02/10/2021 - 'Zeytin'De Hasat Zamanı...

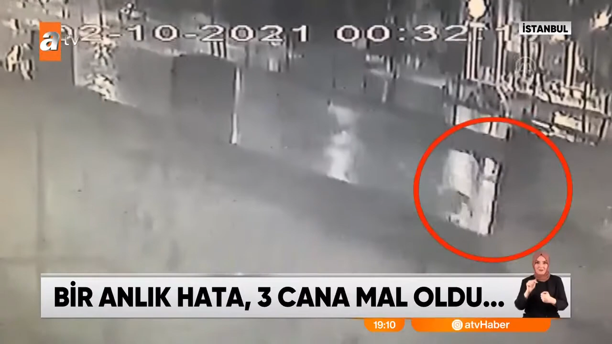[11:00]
Bir elli metre kadar sürüklendi. Şu kırmızı su deposuna kadar falan sürüklendiler yani. Bir elli metre. Aydın Akça kazanın meydana geldiği noktada hayatını kaybetti.
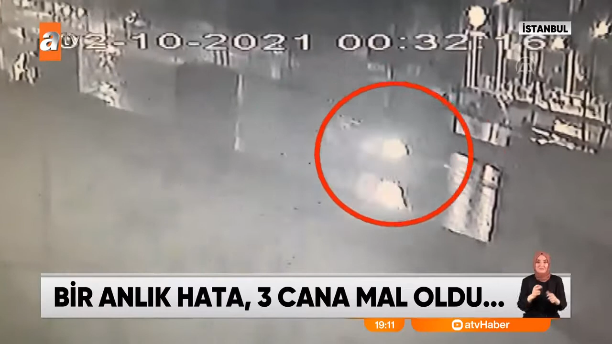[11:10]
Kardeşi Sabri Akça ve Hatice Kamışlıdere ise ağır yaralı olarak hastaneye götürüldü.